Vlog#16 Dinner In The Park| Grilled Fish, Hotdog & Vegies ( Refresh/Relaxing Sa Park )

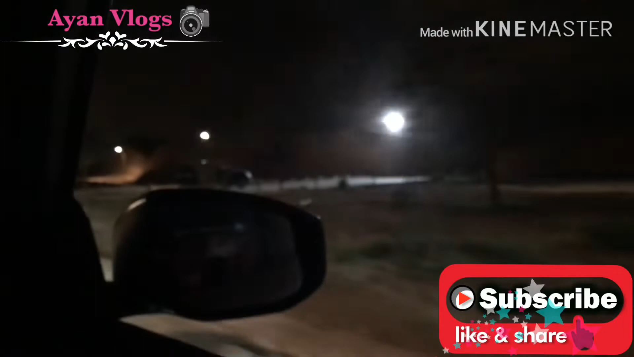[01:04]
Ayan, 24 hours to. Free for all. Ayan o. Walang masyadong tao. Maganda to pag umaga. Makikita nyo talaga maganda yung mga puno nila. Parang plastic. Ayan o. Gabi na eh. Walang masyadong tao sa daan. Ayan. Binabundok-bundok. Ulan pa dito. Parang ulan.